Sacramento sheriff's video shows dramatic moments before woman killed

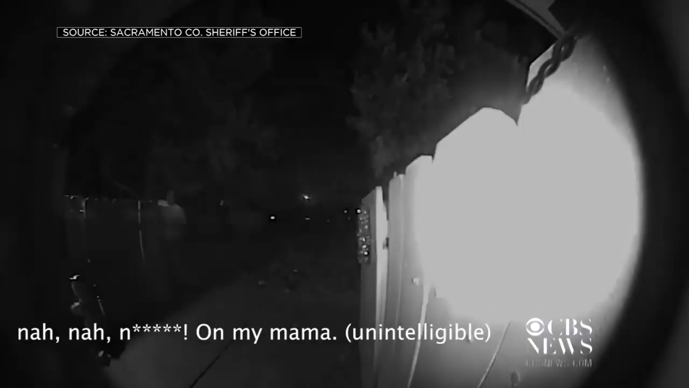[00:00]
The video begins with this frantic scene. A man kicking in a door, grasping a woman with one hand, grasping his gun with the other.
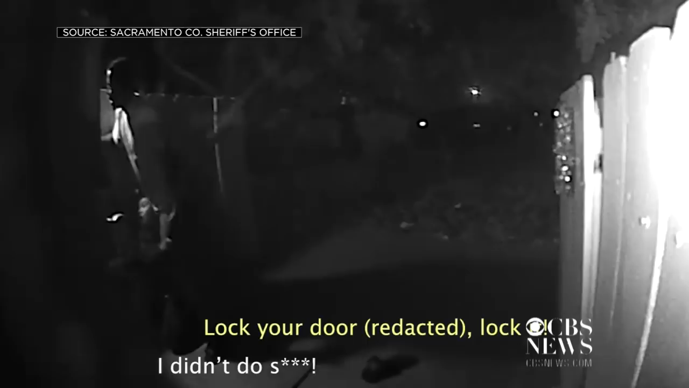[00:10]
The woman screaming for people to lock themselves inside.
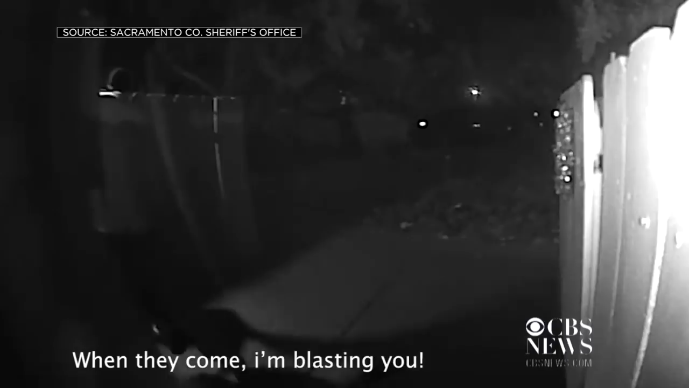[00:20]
The assault continuing, the woman pleading.